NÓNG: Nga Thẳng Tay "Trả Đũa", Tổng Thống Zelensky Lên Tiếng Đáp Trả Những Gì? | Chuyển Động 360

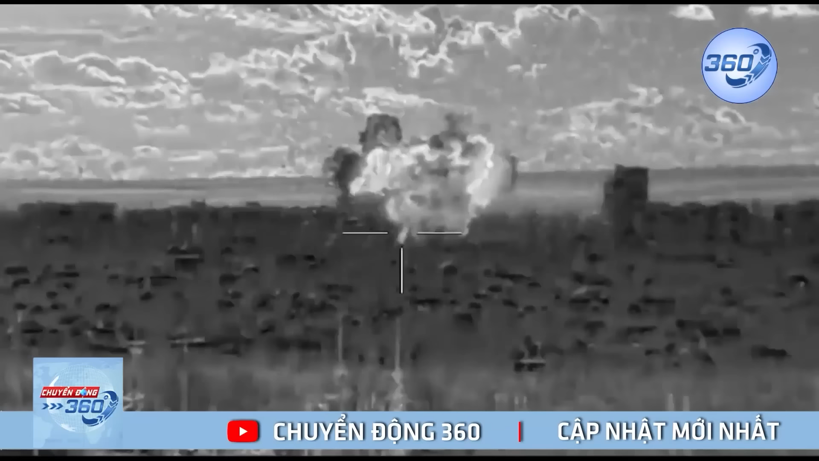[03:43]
Theo Avia Pro, căn cứ trên là một khu đạn cùng một điểm tập trung quân sự lớn của Ukraine tại Kurson. Toàn bộ căn cứ này đã bị săn phẳng sau vụ nổ.